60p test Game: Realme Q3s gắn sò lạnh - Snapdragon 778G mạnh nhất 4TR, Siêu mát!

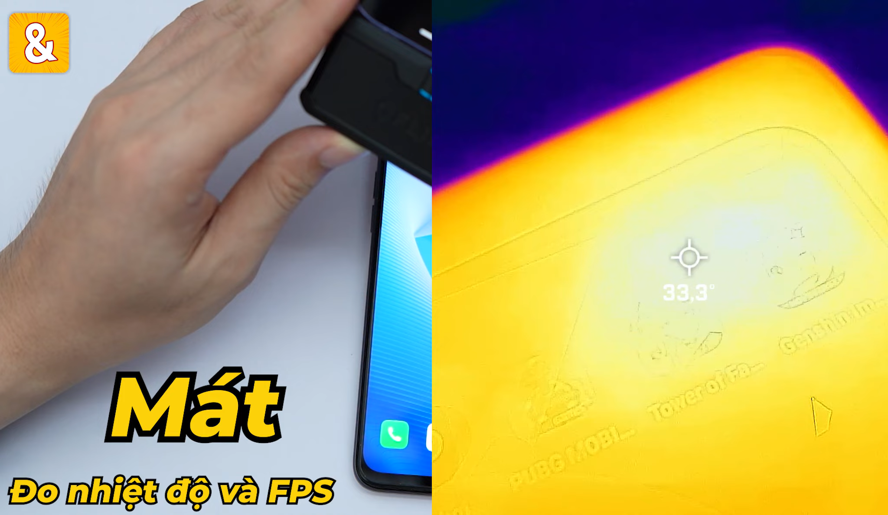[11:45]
độ C thôi anh em ạ nhiệt độ khung viền thì chúng ta sẽ có là 31,6 31,7 độ còn đây là nhiệt độ mặt sau thì nhiệt độ cũng chỉ rơi vào cao nhất là 33 độ C
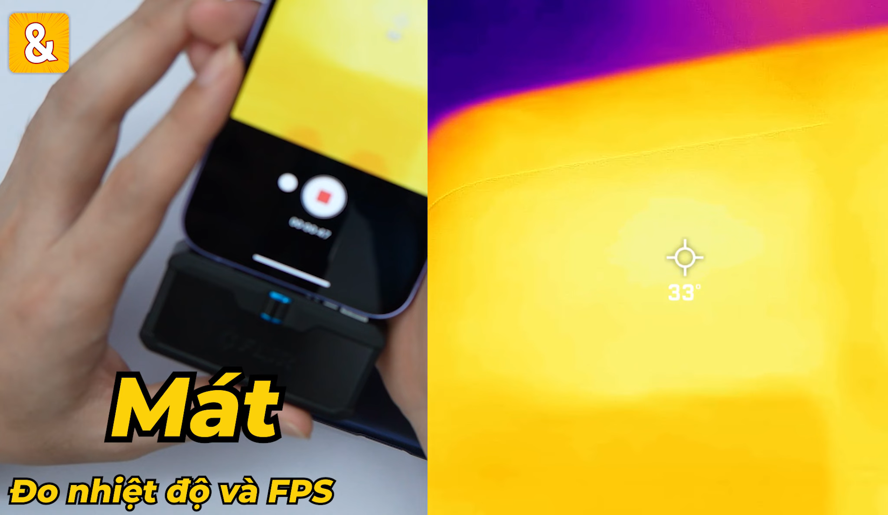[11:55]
thôi anh em ạ với Bob G Mobile thì FPS trung bình rơi vào được là 59,3